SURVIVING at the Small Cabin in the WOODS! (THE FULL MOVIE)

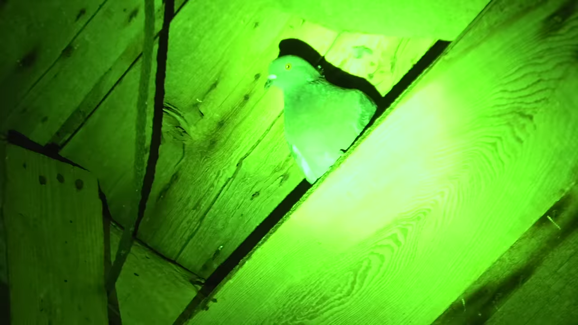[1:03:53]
There you go. Catch him. Oh!
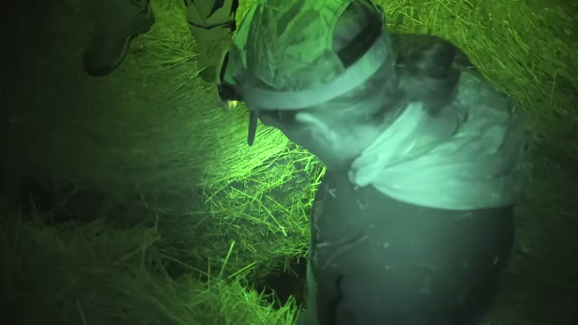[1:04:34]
Put it on low beam.
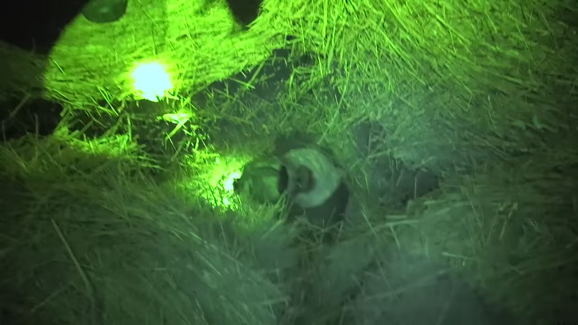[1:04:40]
Blind the poor man. I'm really claustrophobic, guys. Can you still see the bird? Little Timmy. Whoa.
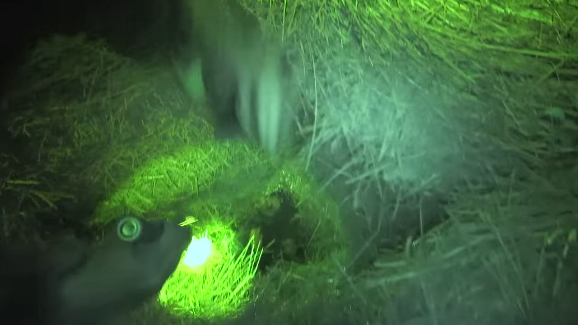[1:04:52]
Oh, I got him. I wasn't expecting the throw. Little Timmy fell in a well.
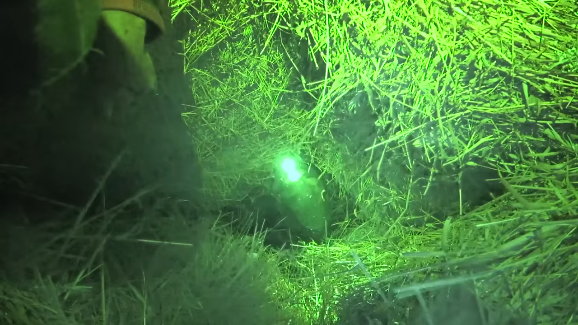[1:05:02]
Oh, you're light. Got it. Caught it. Yeah, hand it up to me if you want, and then... That'll be in the dark then. Yeah, that's all right. You aren't too scared. Here, give me your arm. Ready?
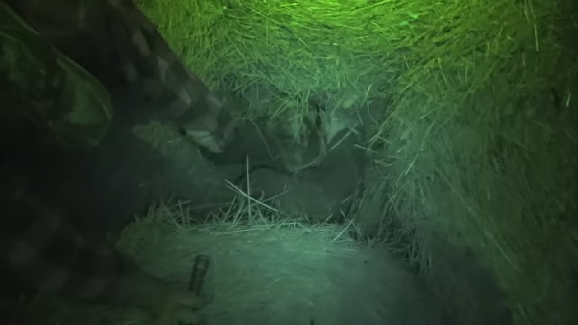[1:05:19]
This is an adventure.
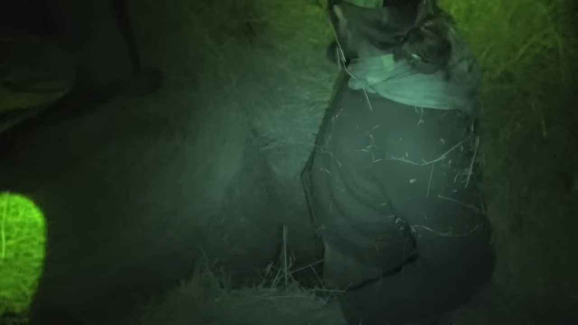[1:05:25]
Where's the other one I have to dive for? He's down this hole. You're all fired up now. Yeah. Get him while he's hot.
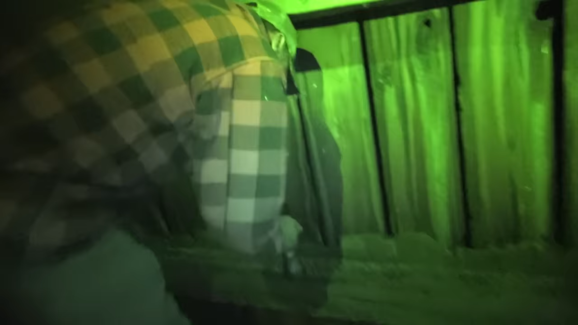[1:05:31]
But he won't be as claustrophobic because there's a doorway there. Oh, well, let's go open the door. Well, it is open.
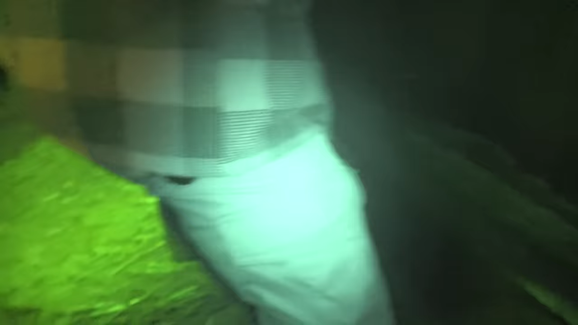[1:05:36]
Oh, the door is open. Yeah.
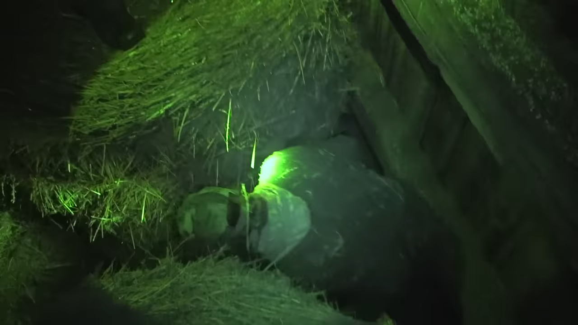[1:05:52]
I don't have to go get them. Yeah. This is half the fun, though.
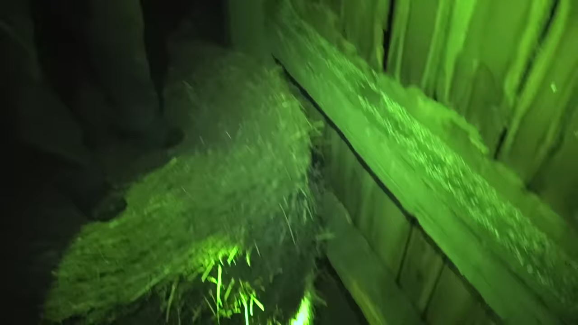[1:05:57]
Got one? Yeah. Here, take him and step on him. He was still kicking. Oh, he's still going? Yeah, yeah.
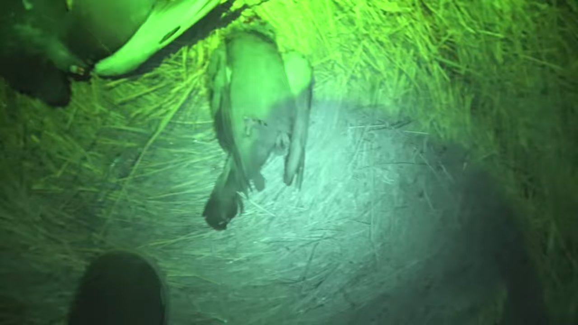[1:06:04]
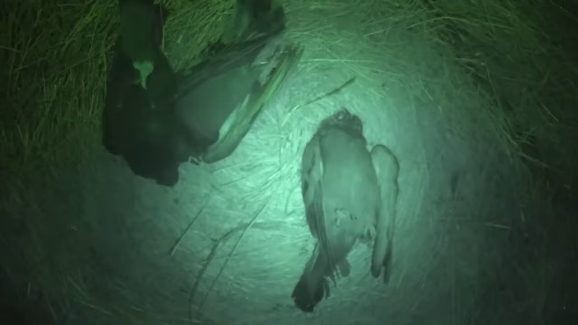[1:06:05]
Three so far, and there's another one down there. So it's four.
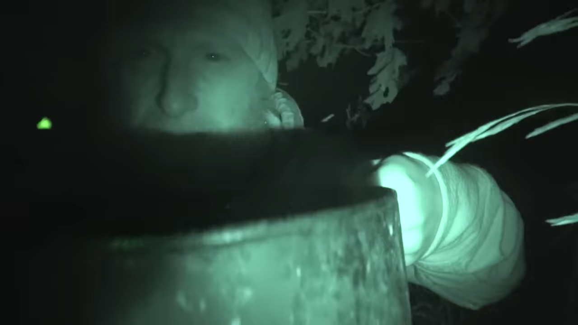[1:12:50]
We got all the decoys all set up in the dark here. They're all brushed in.
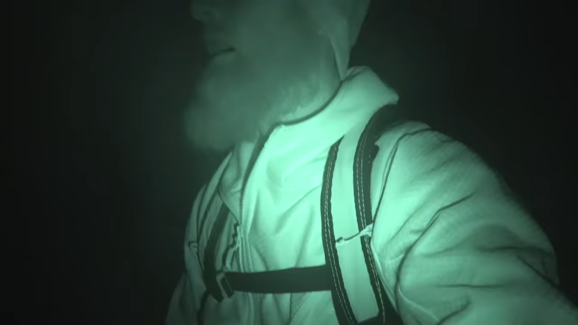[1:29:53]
Just kind of come up here, I want to show you something, because on my way in I found a huge scrape. And while we're waiting for me to get up there, I want to talk to you about what I saw on the trail camera.
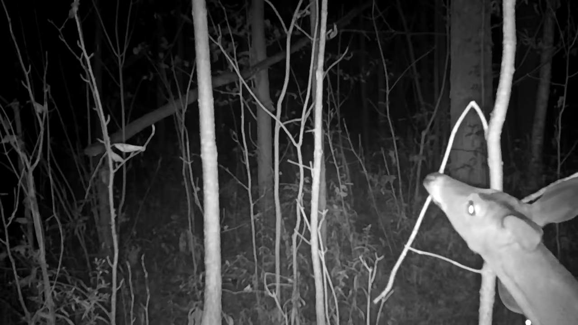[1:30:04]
Lots of nighttime activity, unfortunately. Completely nocturnal, which is going to make it really, really challenging to shoot a deer, which I'm afraid is what's happening at a lot of the areas around here. It's only October 15th, and they're not quite in full rut yet,
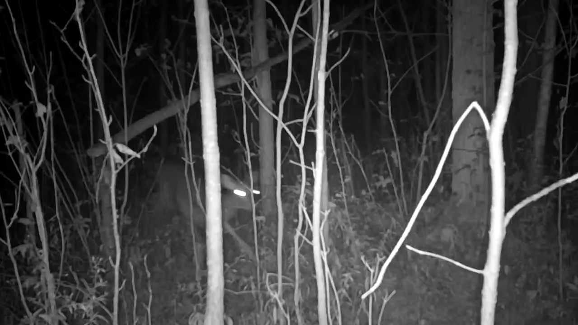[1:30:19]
so a lot of the activity is nocturnal. I mean, a lot of the activity period is nocturnal, but as we get close to the last week of October and into November, those deer started getting in rut, full rut.
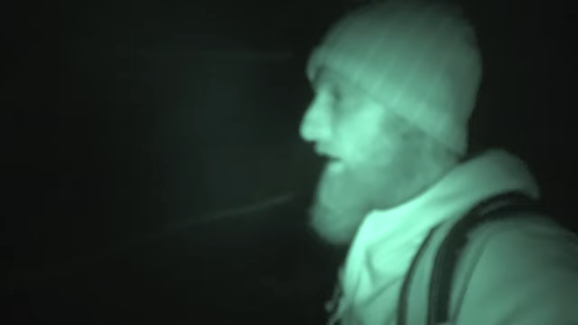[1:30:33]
But here's a scrape, super, super fresh scrape I found on my way in. I don't know if you can tell, but all that dirt right here in the light has all been pawed back.
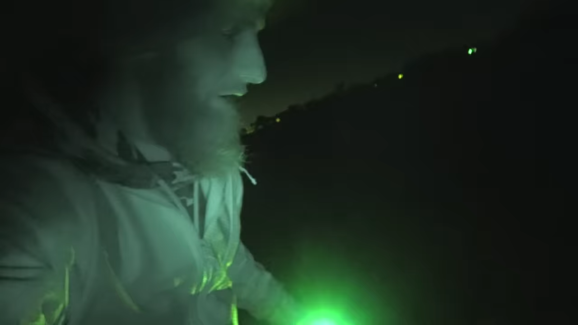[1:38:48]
And look at that, there's a goose already. No, it's not a goose, it's a decoy.
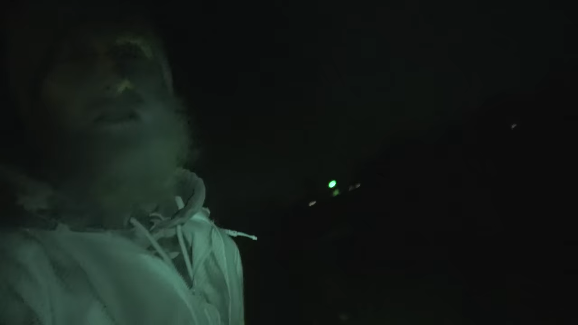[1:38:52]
So we've got a variety of different decoys here. We've got those are just kind of standing decoys.
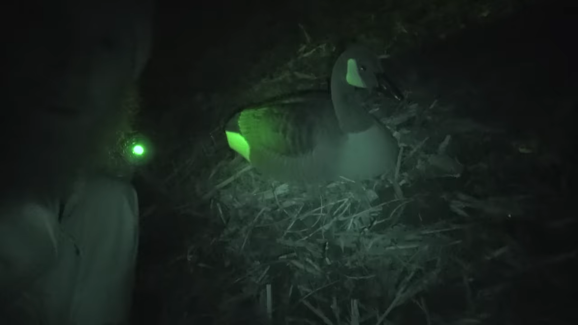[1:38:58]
And then we got the sleeping resting decoys. Mark's got, well, there's a science to this.
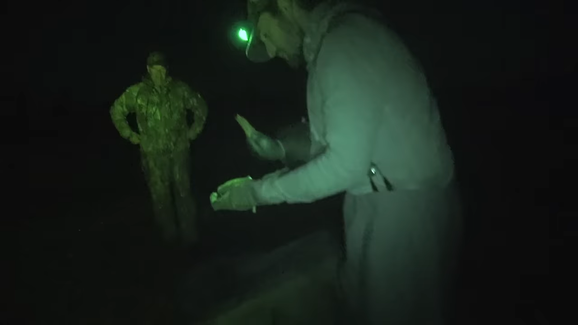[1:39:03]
He's got them set up. He says the bigger the set, the better. And we got some feeders here.
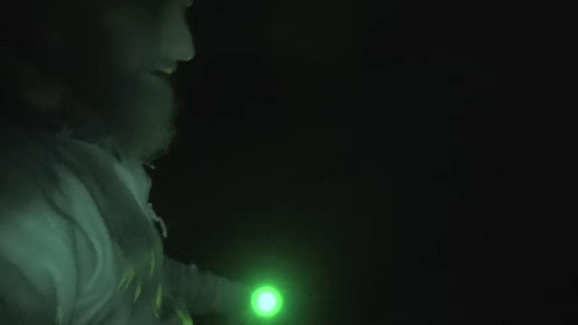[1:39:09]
There's a feeding decoy. He's got his neck down.
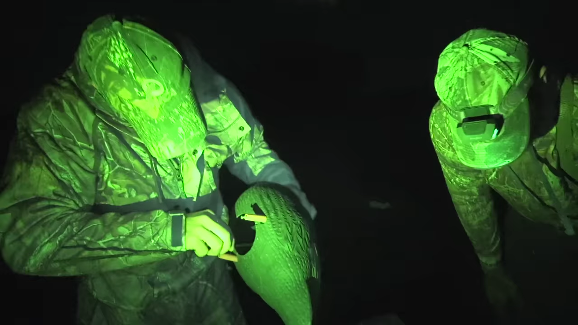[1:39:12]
The goal of this is to really head home with some surplus for Jeremy.